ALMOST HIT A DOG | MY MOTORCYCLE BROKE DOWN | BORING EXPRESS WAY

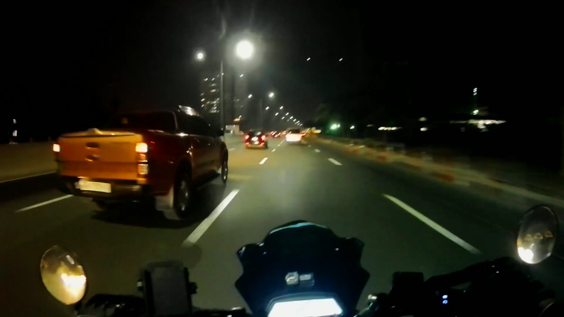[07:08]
ok so since walang tfx no choice no choice tayo kundi mag dominar ay nako dito na naman tayo sa boring area puro straight walang banking banking pero pwede na rin pero pwede na rin kasi napabilis yung travel
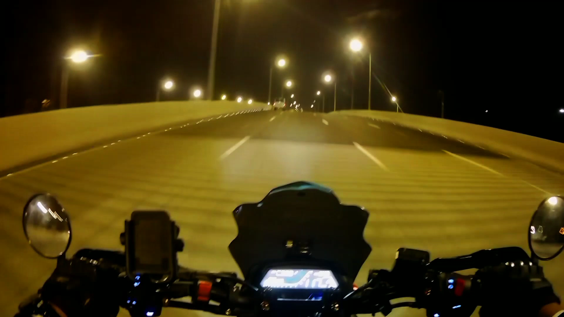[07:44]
service road dapat ako sa tfx alright so ang damage ng tfx is yung bearing yung rare bearing nya kaya nag wiggle na yung rare wheel hindi rare tire rare wheel na talaga wheel na mismo yung sira